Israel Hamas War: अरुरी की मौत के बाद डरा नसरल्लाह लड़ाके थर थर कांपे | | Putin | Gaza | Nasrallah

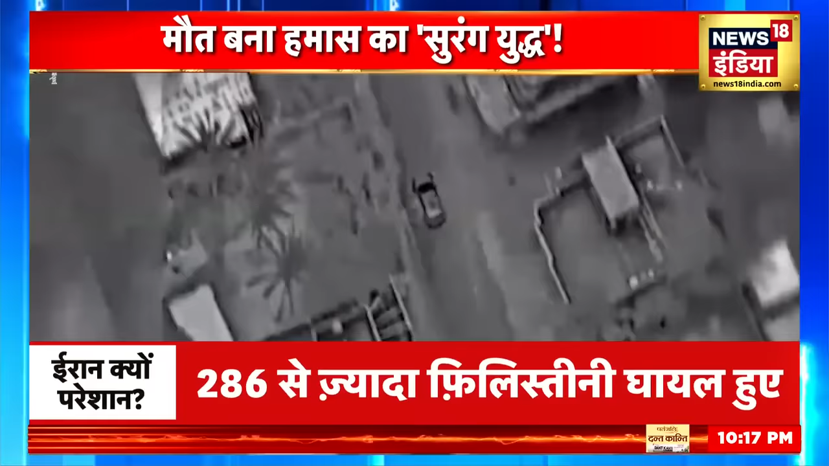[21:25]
उत्तरी घाज़ा पर अजरेली वायु सेना के लडाको विमानों ने हजारों बंब गिराना शुरू कर दिया
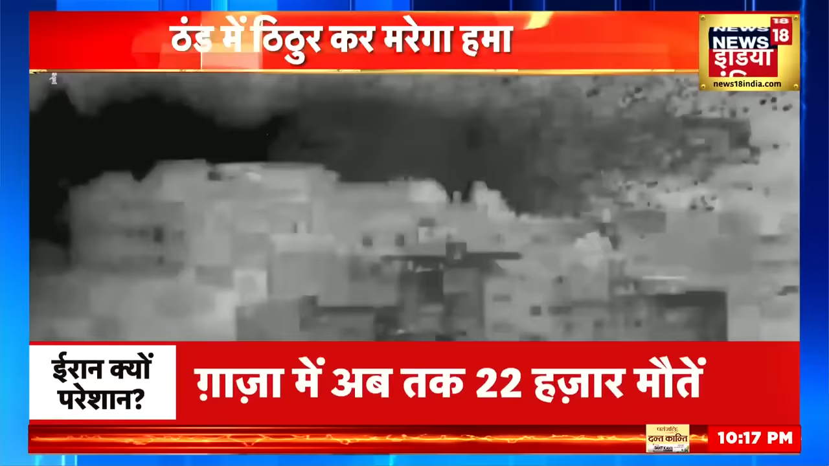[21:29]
इस्रेल की कॉर्पेट बॉमिन ने देखते ही देखते उत्तरी घाज़ा में इमारतों को जमीन